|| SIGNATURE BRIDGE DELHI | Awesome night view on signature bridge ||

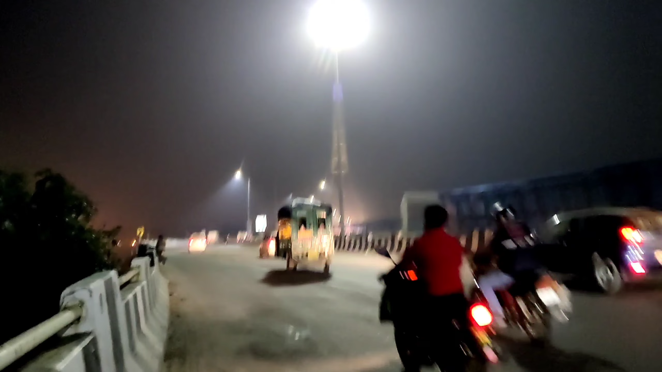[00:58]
और अभी यहाँ से सिग्नेचर बीच स्टार्ट हुआ है, आप देख सकते हैं ये
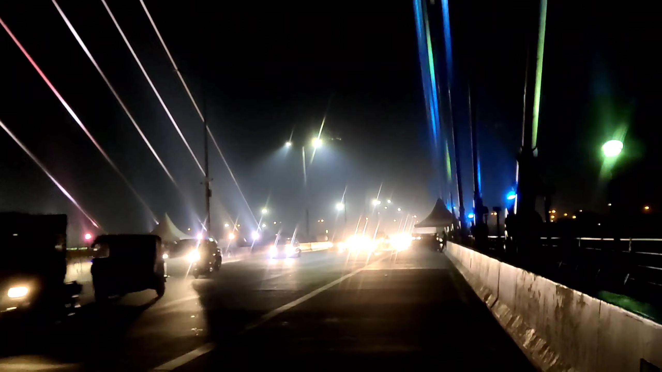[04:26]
ट्रैफिक चल रहा है और लाइट आप देख रहे हैं कितनी प्यारी लग रही है।